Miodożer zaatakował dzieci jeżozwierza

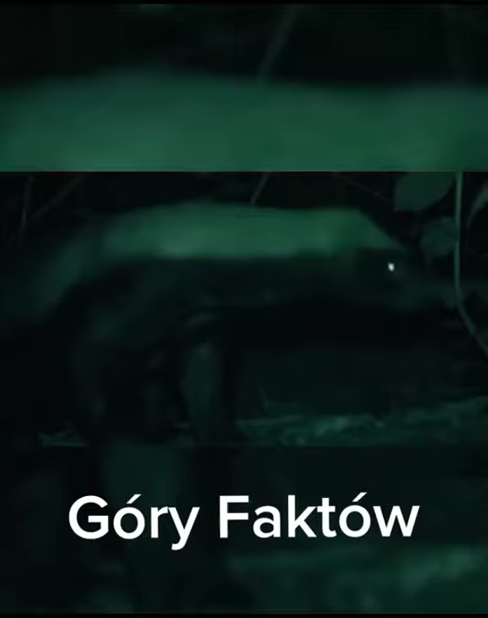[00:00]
Widzimy jak nieustraszony miodożer zaatakował w gniazdo jeżozwierza. Ofiara od razu próbowała go ostraszyć osłaniając ostre igły, ale miodożer całkowicie ją ignoruje.